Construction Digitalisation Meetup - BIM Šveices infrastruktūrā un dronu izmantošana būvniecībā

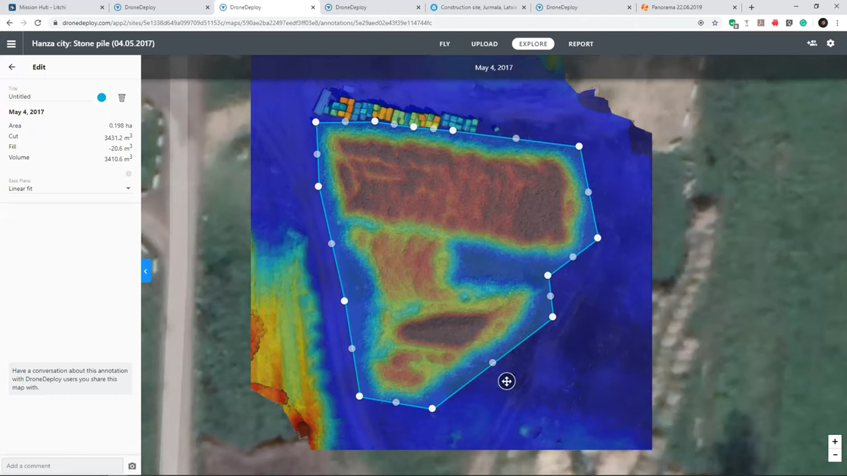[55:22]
Very convenient, very fast, and it's highly used. Let's get back.
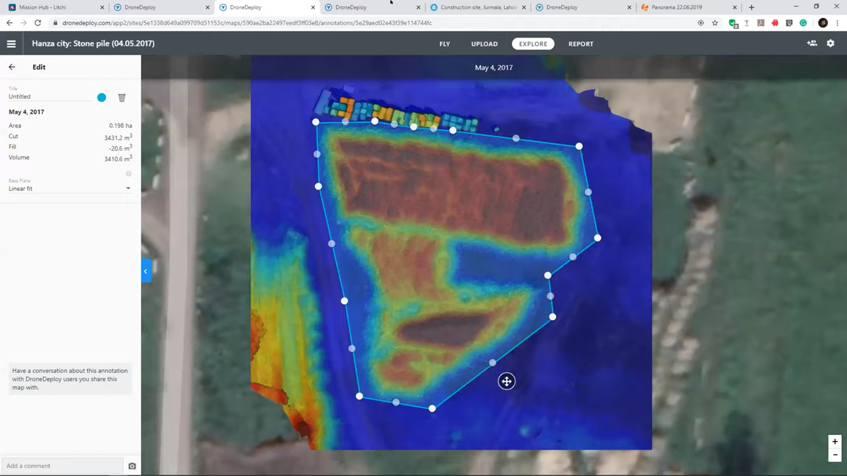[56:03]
I will show you the example once again. So this is orthophoto, and basically what we do, we put the drawing
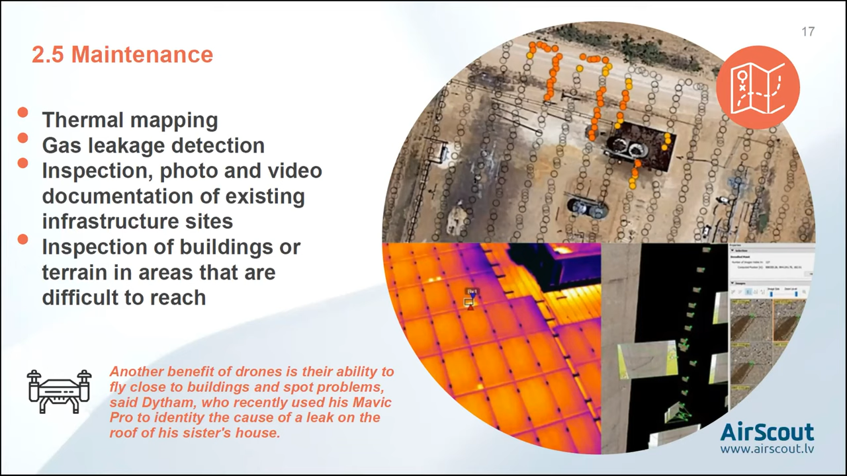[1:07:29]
Now, gas leakages, drone with methane detector flies about 30-40 meters from the point of inspection using predefined coordinates, and gas leakages,
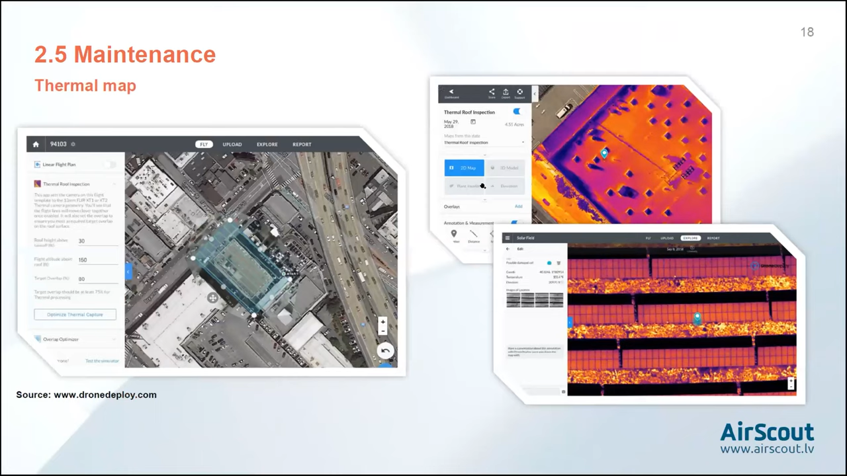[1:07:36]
map with the color identification is produced.